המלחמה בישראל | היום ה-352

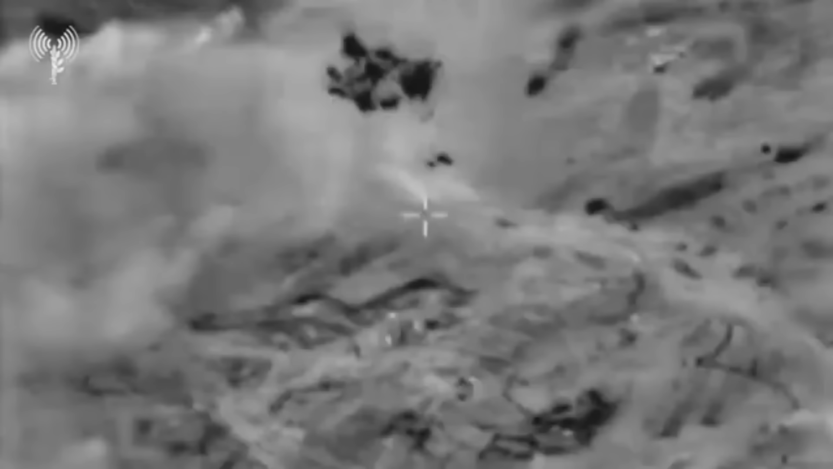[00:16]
משמיד מאות משגרים ואלפי קני שיגור ישראל נחושה לשנות את המצב בחזית הצפונית, מציבה לארגון הטרור ראשי אולטימטום,
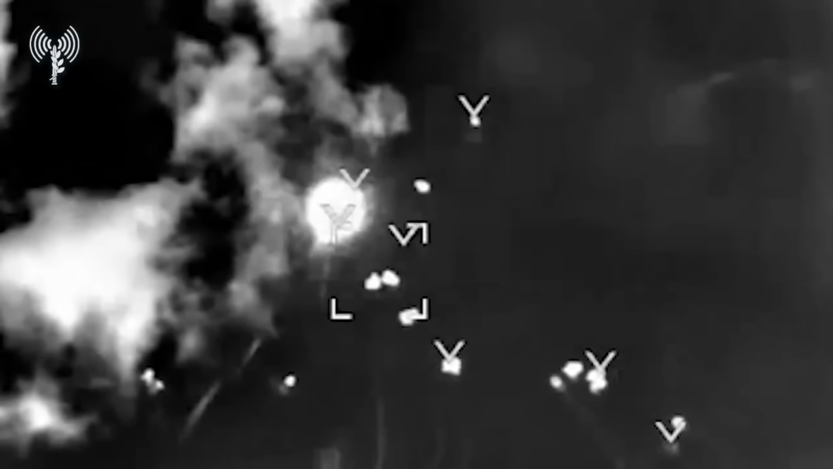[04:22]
כתבמים וטילי שיות בזכות המאמץ של מערך ההגנה האווירי רובם
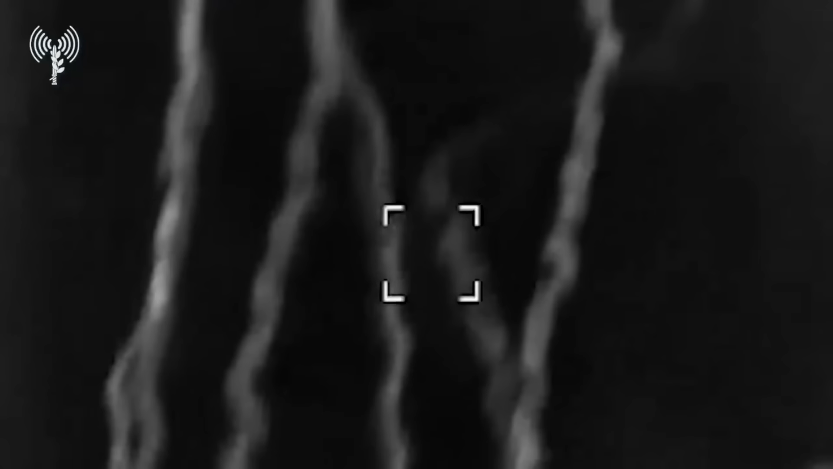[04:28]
יורטו ורוב השיגורים היו על ידי חיזבאללה במהלך הלילה יורטו שני טילי שיות ששוגרו לשטח המדינה